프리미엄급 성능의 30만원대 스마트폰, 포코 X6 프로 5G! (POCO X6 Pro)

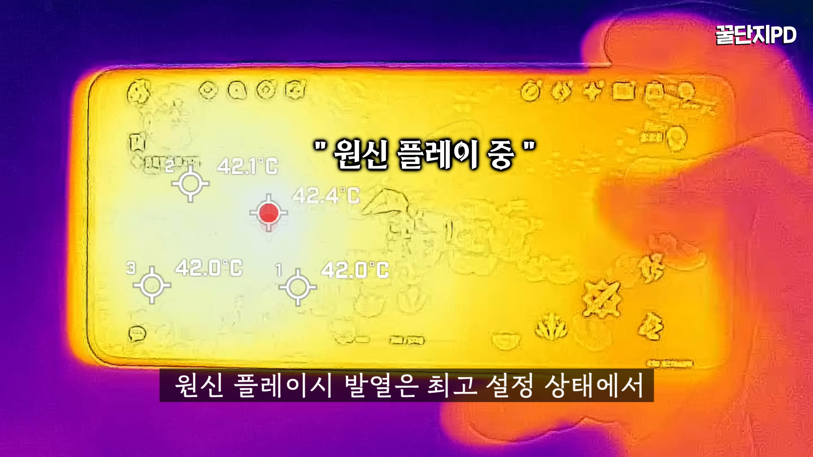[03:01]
원신 플레이 시 발열은 최고 설정 상태에서 30분 이상 플레이 했을 때 전후면 모드 최고 42도대로 쾌적하지는 않지만 나쁘지도 않습니다. 43에서 44도나 45도를 넘어가는 스마트폰도 종종 등장하거든요.
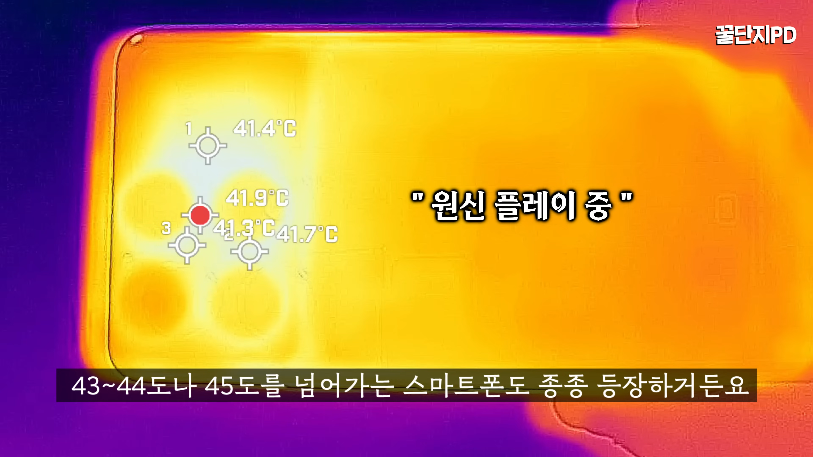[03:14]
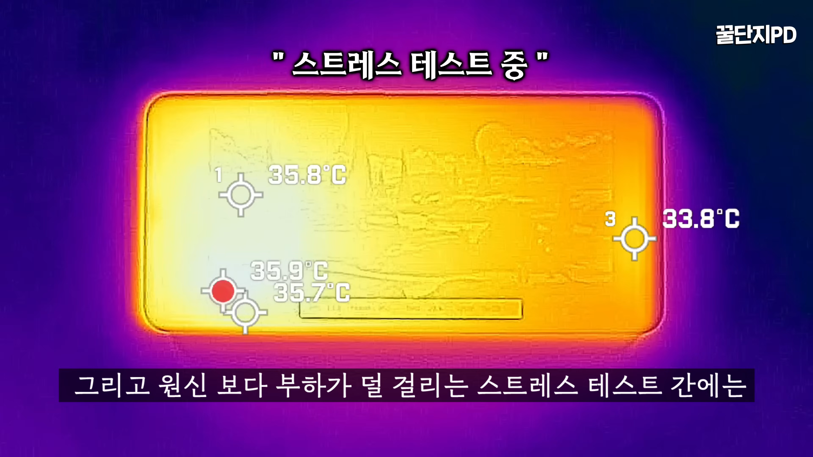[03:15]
그리고 원신 모드나 부하가 덜 걸리는 스트레스 테스트 간에는 전면 최고 36도때 후면 최고 37도대로 상당히 쾌적합니다.